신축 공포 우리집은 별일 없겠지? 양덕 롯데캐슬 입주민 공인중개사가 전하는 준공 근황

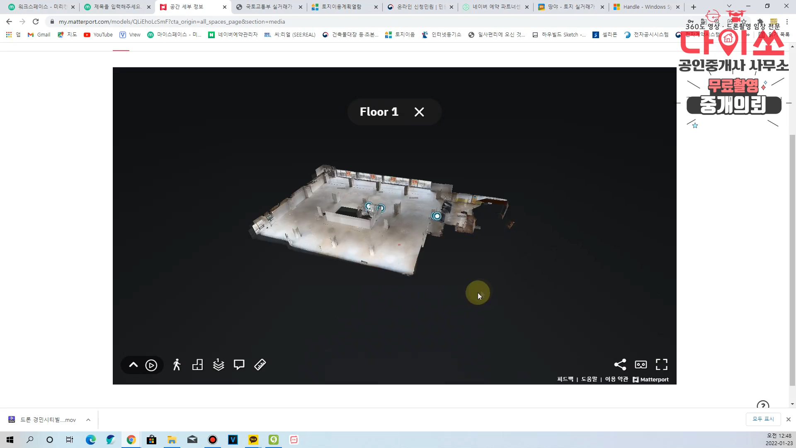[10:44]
미니어처 보기 신기하죠 그 다음에 이거 탐색하기
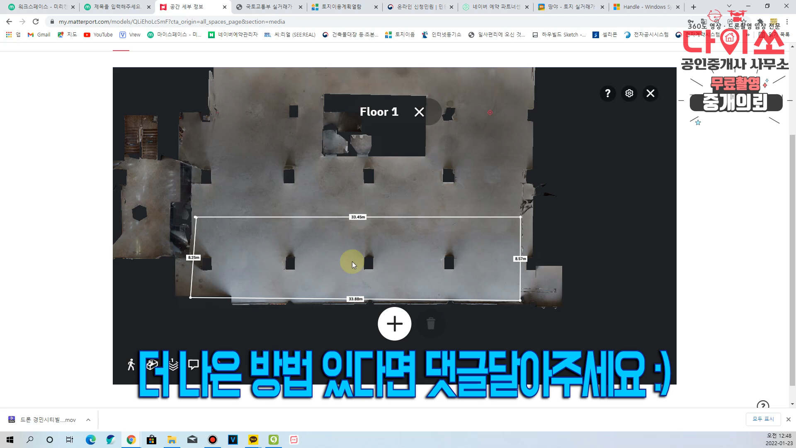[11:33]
이런 식으로 이제 길이나 면적을 측정을 해서 이제 원하는 걸 상담을 해 드립니다 자 이 층으로 올라가면 이렇게 되구요